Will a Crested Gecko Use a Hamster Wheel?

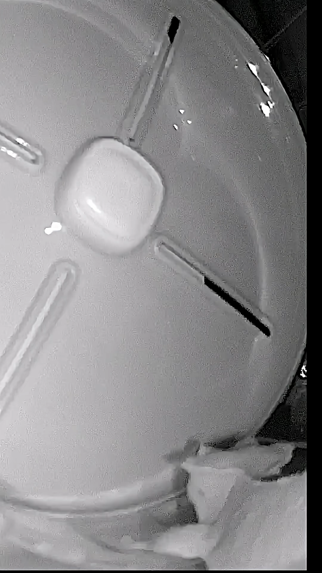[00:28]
He actually tried it out. He put his first step in.
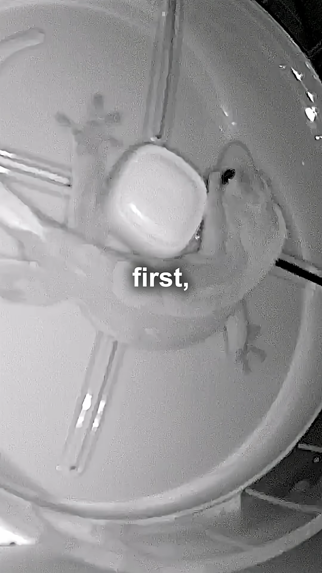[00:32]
At first, he didn't know how to ride it. But he figured it out soon enough. And he rode it all night long.